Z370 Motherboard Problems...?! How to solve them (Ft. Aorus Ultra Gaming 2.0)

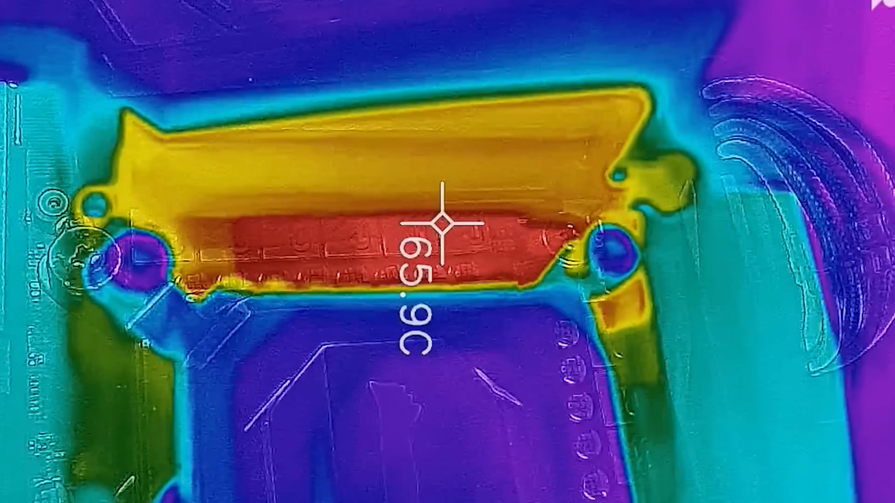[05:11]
On screen: spot 65.9°C
up to around about 65 degrees
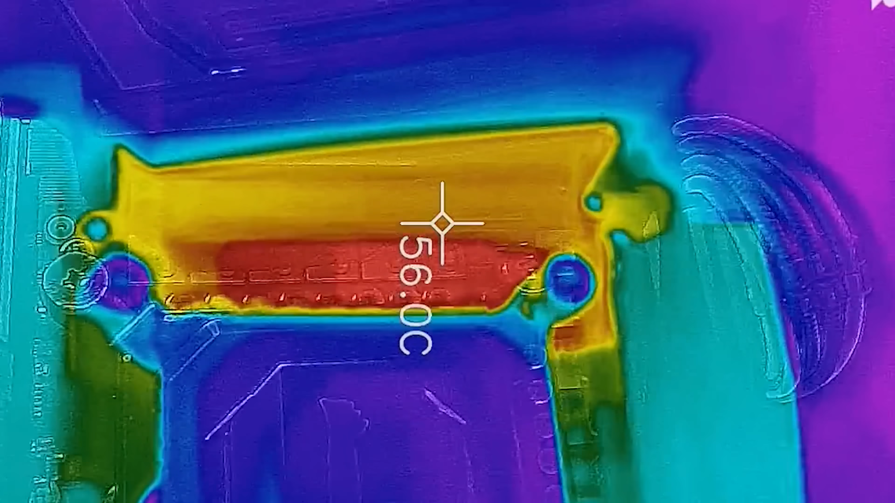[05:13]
On screen: spot 56.0°C
at the core of the base
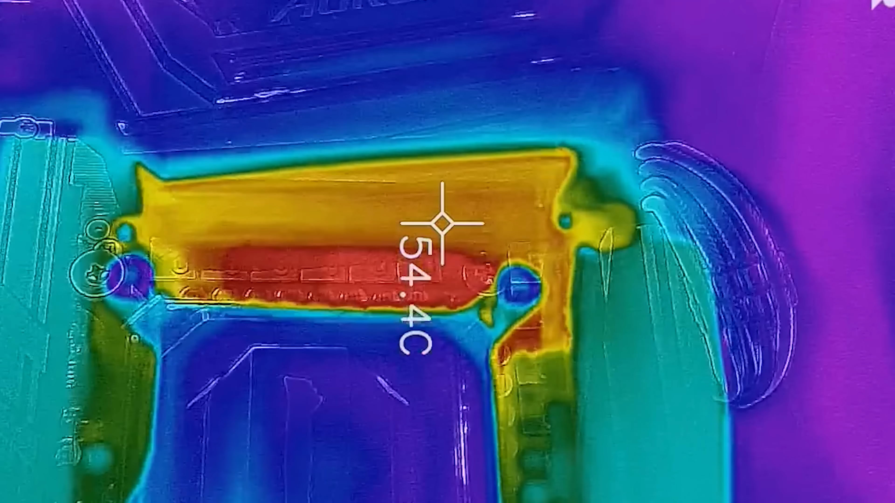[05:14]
On screen: spot 54.4°C
there on the vrm and the heat sinks like in the mid 50s so gigabyte have definitely done a good job on
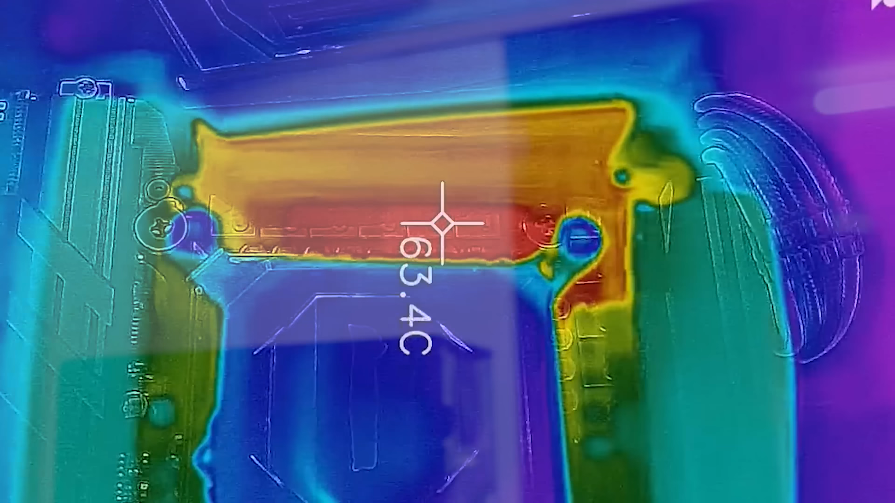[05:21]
On screen: spot 63.4°C
this auris z370 gaming 2.0 so they have said that they've implemented a better vrm and it's definitely showing
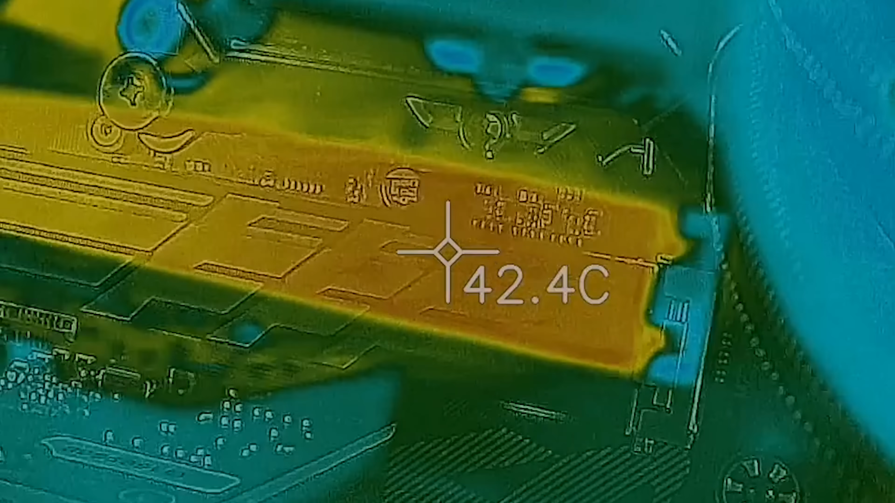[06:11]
On screen: spot 42.4°C
so now i got done running the ssd tests and i put it through a couple of tests and the aida64 ssd
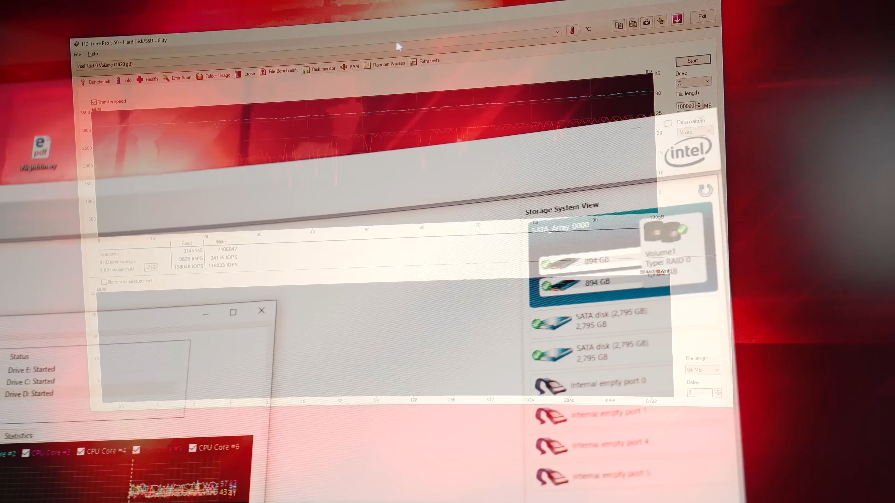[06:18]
test was straight temperatures and we can see that the um top slot with the
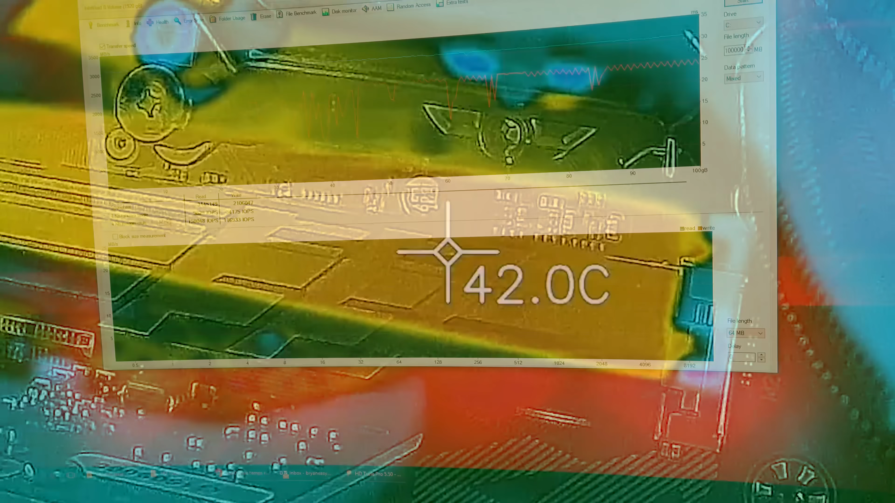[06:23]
On screen: spot 42.0°C
heat sink on it that was doing about 11 degrees better than the bottom ssd so that's
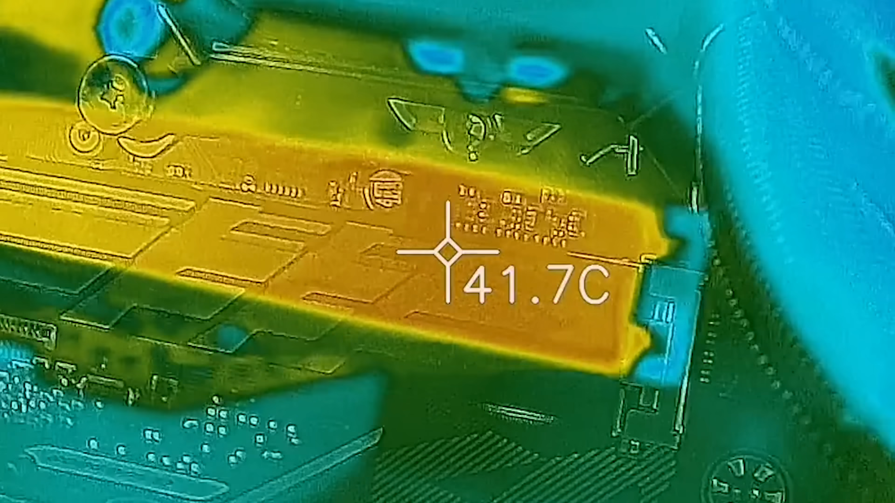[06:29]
On screen: spot 41.7°C
some really good news it's actually a heat shield that works properly if you guys have seen the msi boards in the past they've just had this marketing thing and it's actually made
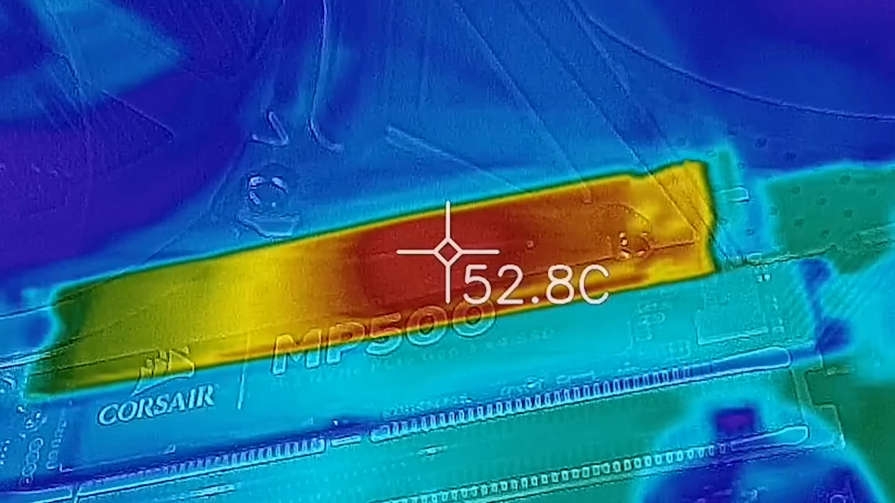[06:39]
On screen: spot 52.8°C
temperatures worse this heatsink does a good job of cooling down the ssd and it's glad to see that they're